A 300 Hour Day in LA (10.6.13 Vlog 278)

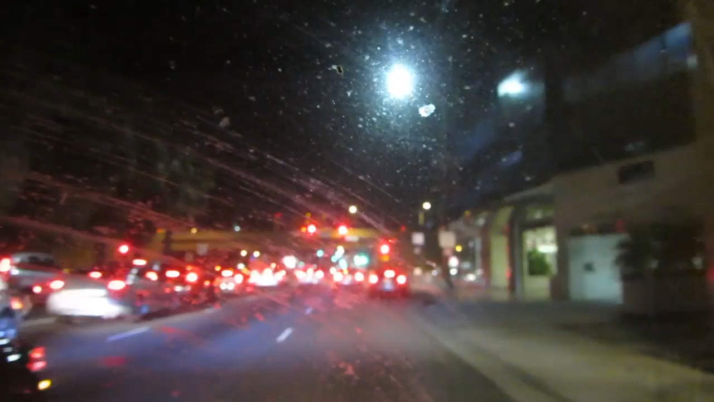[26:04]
What are these cones? Ramp closed? Oh.
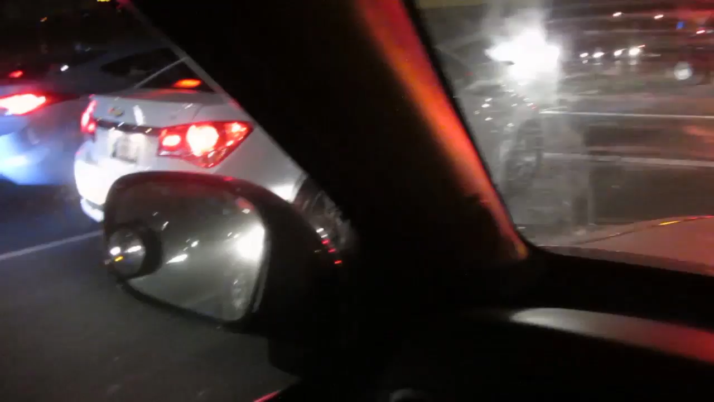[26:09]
Well, I'm not getting back over there. Okay, well, they let that truck in, which is probably... I don't know where this goes.
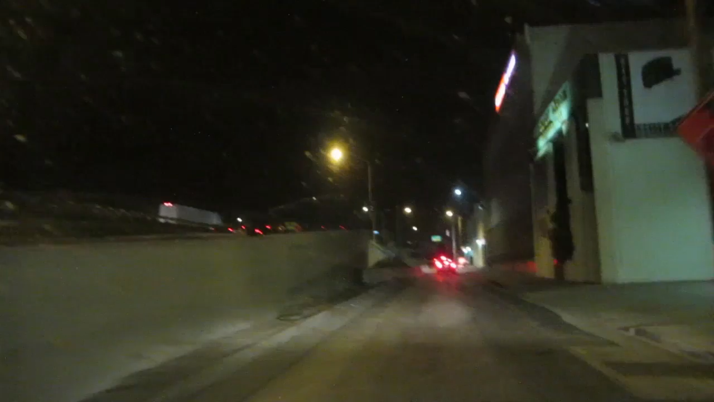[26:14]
I guess we'll find out. What street is this? Well, this is the way that I wanted to come earlier that would have saved me a bit of time. It says detour, pointing away from this way, and it is just fine. Oh, my God. Oh.